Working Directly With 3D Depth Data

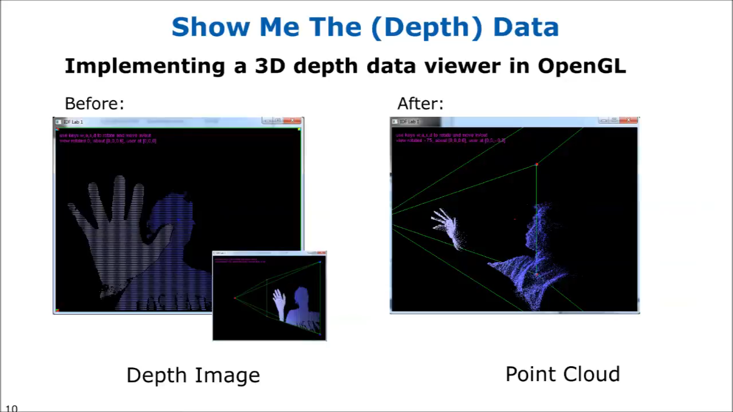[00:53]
So here is the data coming from the depth sensor.
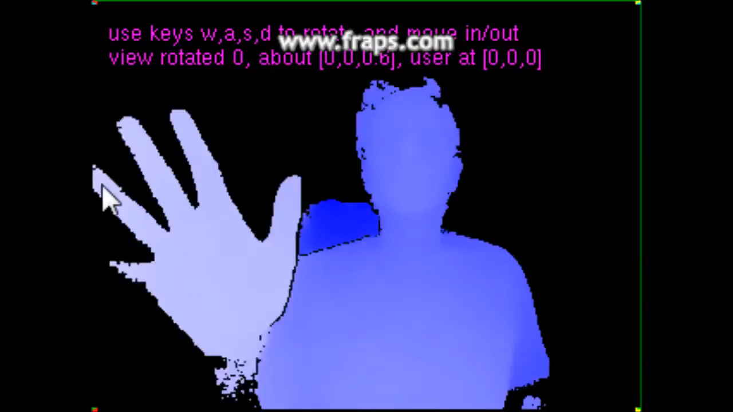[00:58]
Darker blue pixels are further away, lighter pixels are closer.
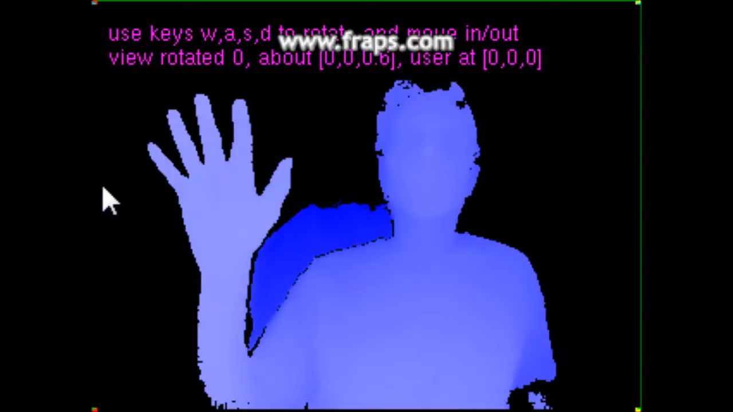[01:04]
Stuff in the far distance, such as the background, is just black. Here we are just viewing the data as a 2D image.
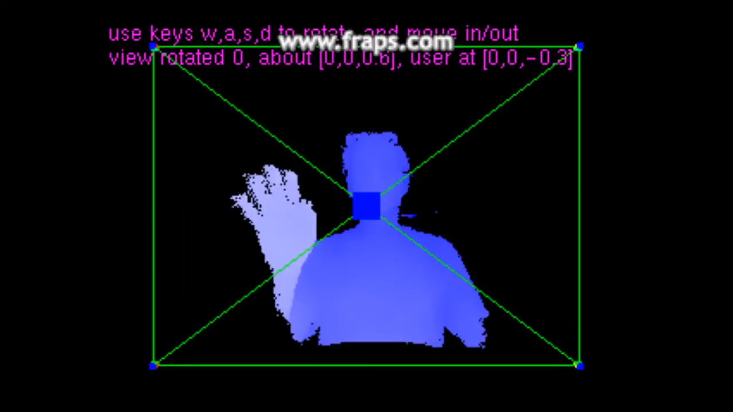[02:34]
Now at first it looks the same until we start changing the view matrix of the program and then things start to look different.
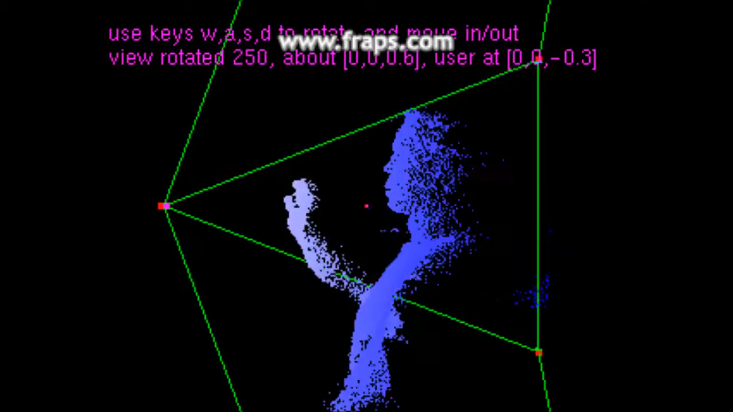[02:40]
The fixed placement of the depth camera in the real world still affects
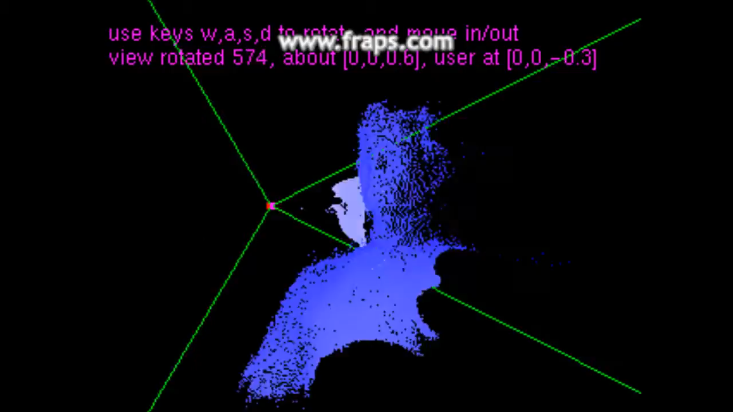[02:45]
what can be seen as well as the resolution or density of samples for things in the scene.
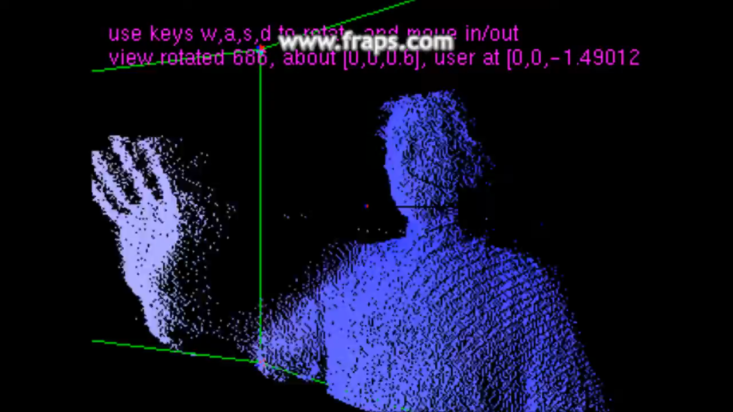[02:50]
But by rotating around the point cloud, we now can correctly view this geometry from different perspectives,
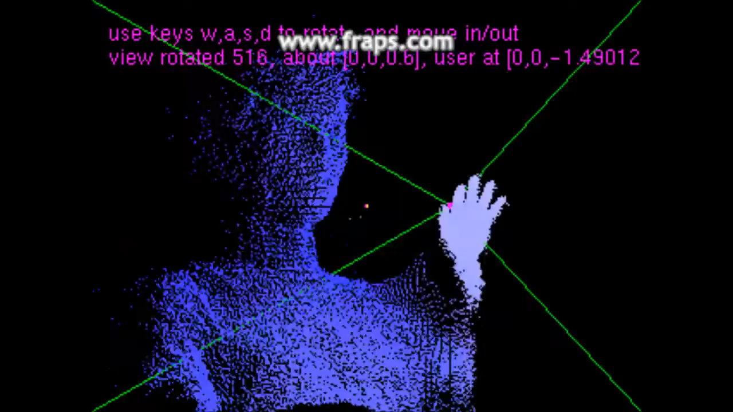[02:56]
almost as if we had moved the real camera.
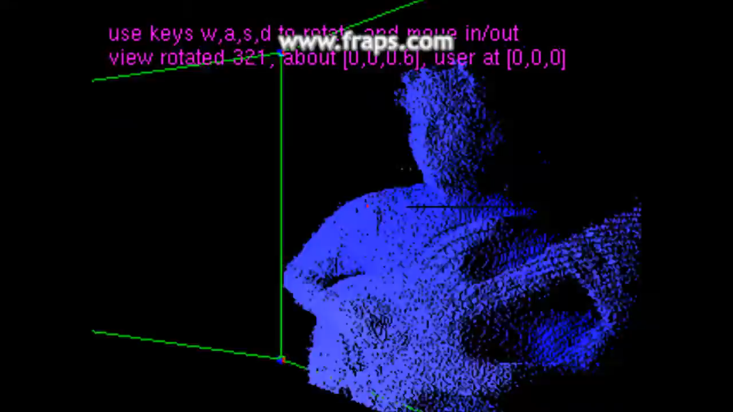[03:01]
This 3D point cloud is the ideal way to view and think about the data that comes from a depth camera.
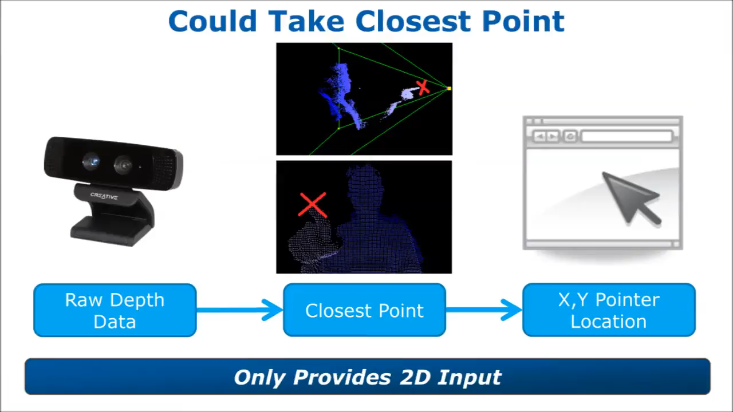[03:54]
Sure, but it would be nice to capture more than just yet another 2D input stream. One of the useful things we can do is 6D tracking of a simple object or open hand,
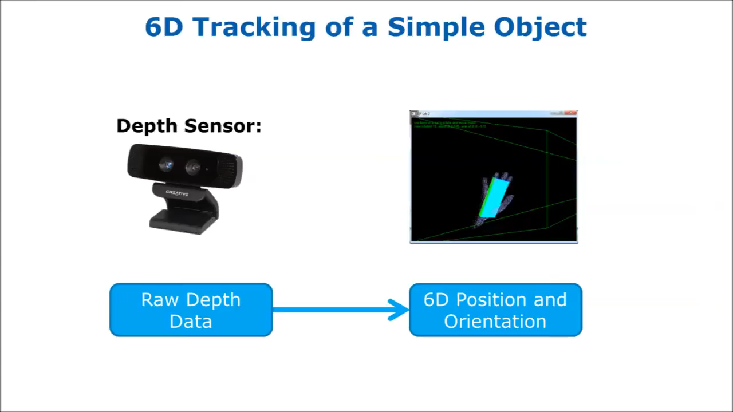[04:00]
which will give us a 3D position and orientation to work with. An easy and robust 6D tracking system that gives you submillimeter accuracy without jitter,
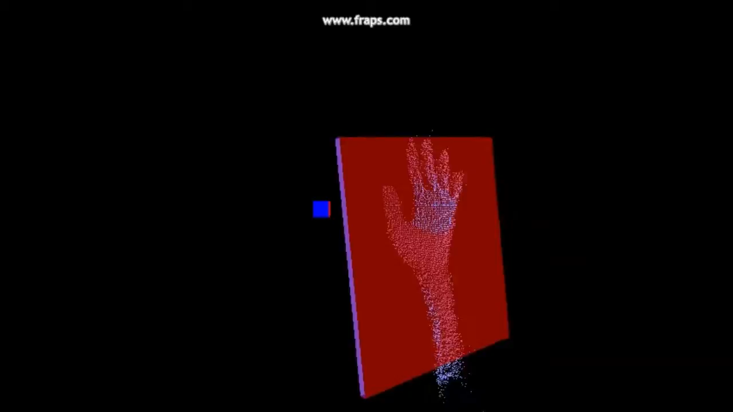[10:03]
Hmm, it's a little hard to tell what's going on here. I think we need to draw some walls or something. That's better, but it's still hard to judge distances with the ball. Need a shadow or something.
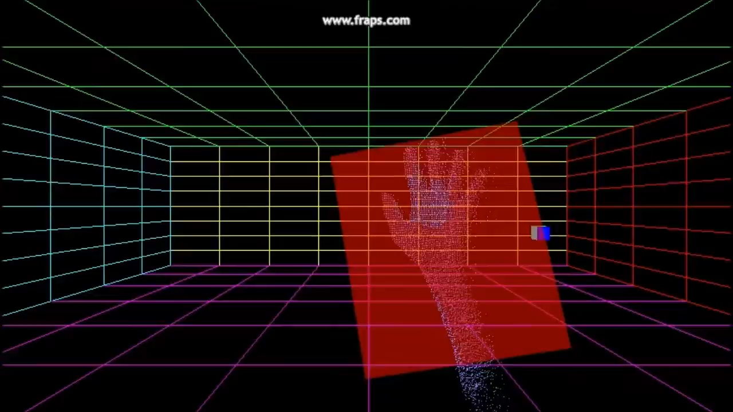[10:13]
It feels like there's something missing. There's no tactile feedback.
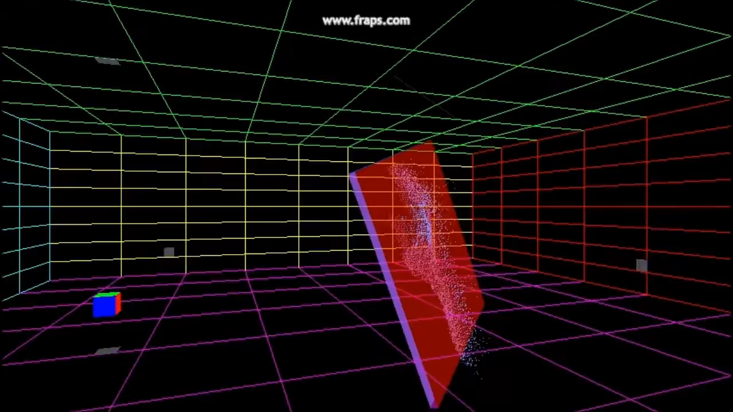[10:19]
It's even hard to tell when the ball hits the paddle. We need to compensate for this with some audio or visual feedback.
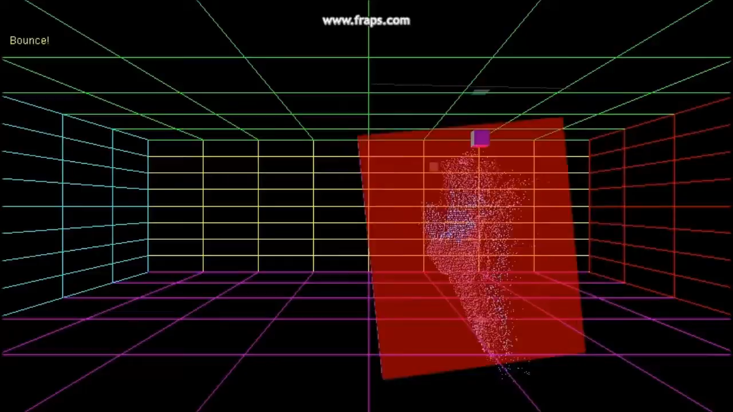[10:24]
So now we briefly increase the opacity of the paddle whenever it comes in contact with the ball.
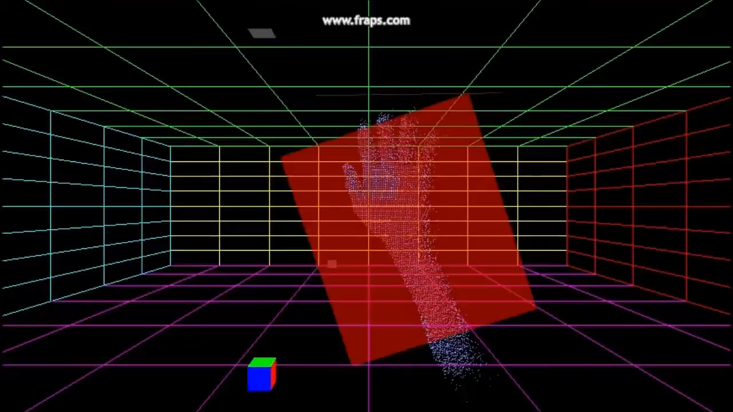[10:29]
This gives the player some notification that he got it.
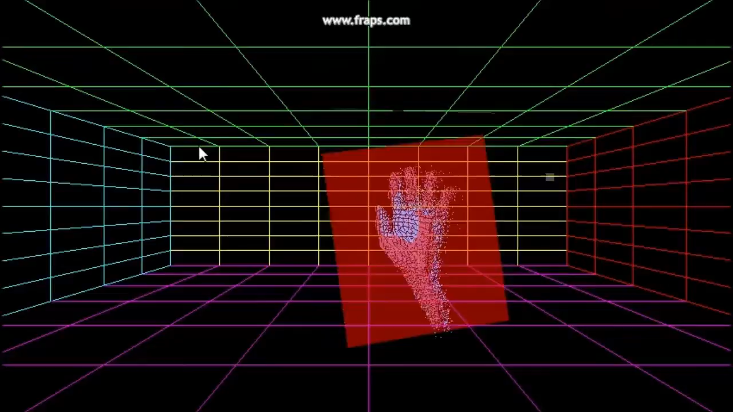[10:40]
So now I'm getting into this, but when I reach way to the side to get to the ball, everything just stops working.
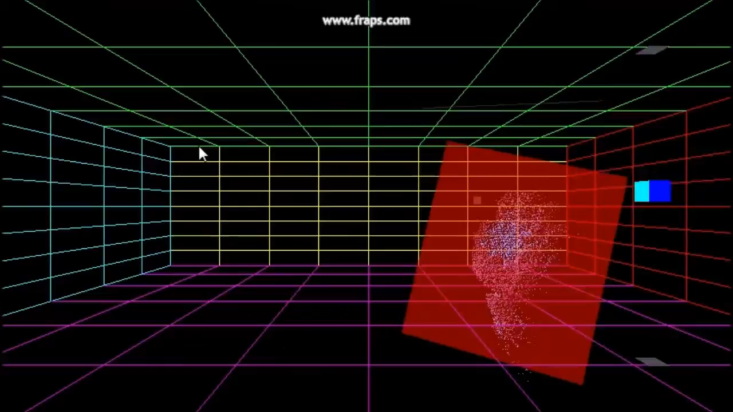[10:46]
This is because the hand is traveling outside the camera's field of view,